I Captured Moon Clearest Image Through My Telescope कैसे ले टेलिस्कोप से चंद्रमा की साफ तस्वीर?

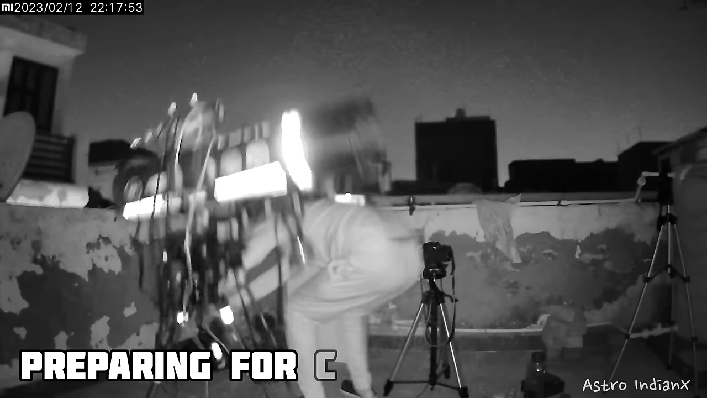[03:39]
ओके, तो आपको ये सीन तो याद ही होगा, ये हमारे लास्ट ऑब्जर्वेशन में हुआ था। इस सब के बाद से मैंने अभी तक टेलीस्कोप को टेस्ट नहीं करा है।
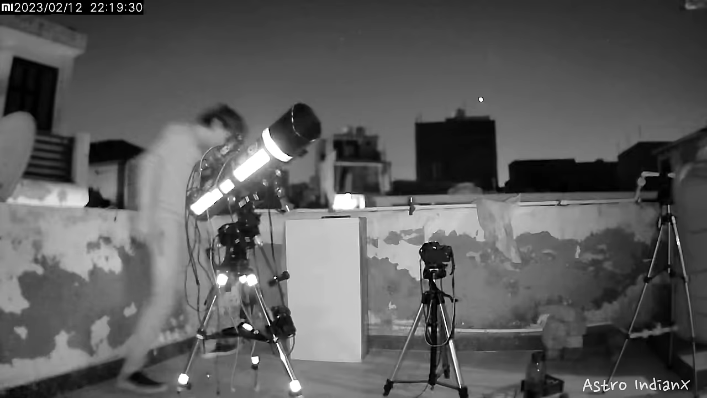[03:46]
अब मैं सिर्फ तभी टेस्ट करूंगा तब मैं मून को कैप्चर करने जाऊंगा। वैसे तब टेलीस्कोप गिरा था,
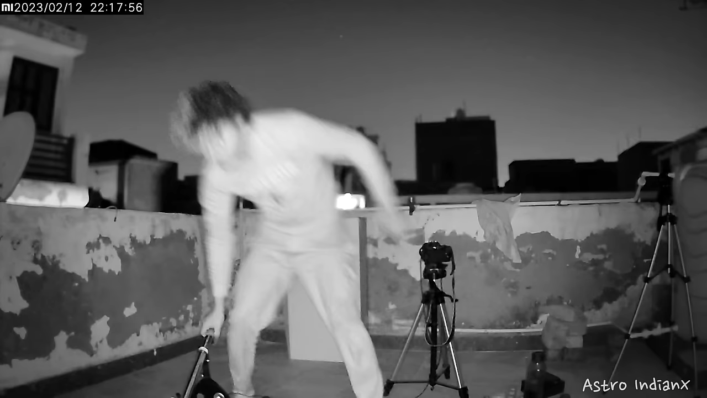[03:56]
उसके इम्पैक्ट से कॉलोमेशन और गाइड स्कोप अलाइनमेंट हिल गया था, इसलिए इन्हें मुझे फिर से सेट करना होगा।
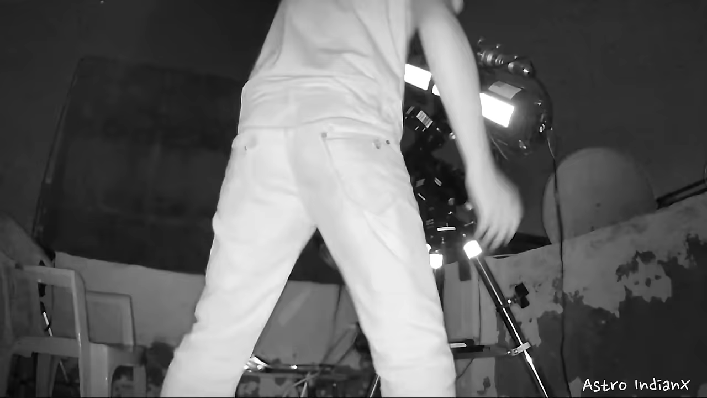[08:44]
लेकिन आसमान में देखिए कितने सारे बादल हैं, उम्मीद करता हूँ ये जल्दी साफ हो जाए।
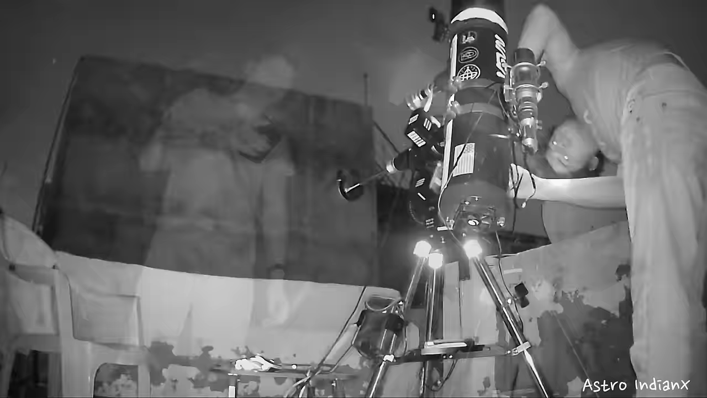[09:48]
और तीसरी बुरी चीज़ तो आप देख ही सकते हैं, आसमान अभी तक साफ नहीं हुआ है, जिसके कारण मैं ड्रिफ्ट अलाइन नहीं कर पाया।